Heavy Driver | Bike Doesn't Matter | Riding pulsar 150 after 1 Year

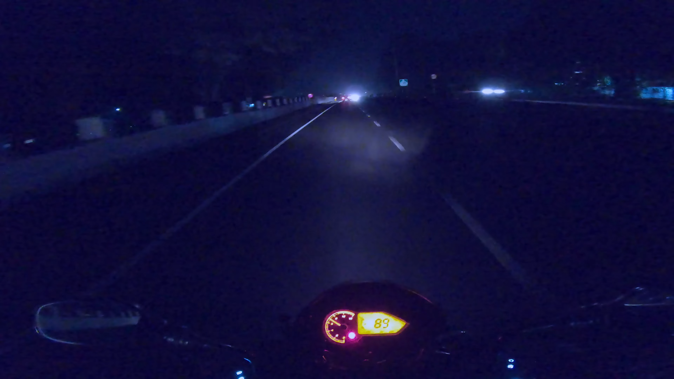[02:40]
ये देखो भाई साहब बिल्कुल स्लो चला रहे हैं, पता नहीं किस क्रूजिंग स्पीड पे चला रहे हैं। 79 पे मैं हूँ, आई थिंक 30 पे वो होगा, जो भी है। तो मेरे को ऐसे भी बाइक राइड करने में मज़ा आता है, मतलब पल्सर ले लो निकल जाओ। ये देखो अभी